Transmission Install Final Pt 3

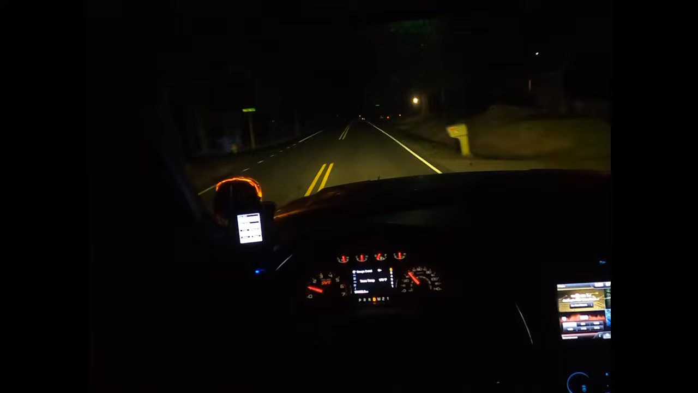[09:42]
It not able to pick a gear. Is how everybody describes lead frame issues. And when you see my RPMs jump. I'm not giving it more throttle. Like, right now. My foot has not changed. I'm holding... Maybe 15-20% throttle. Just enough to cruise down the road.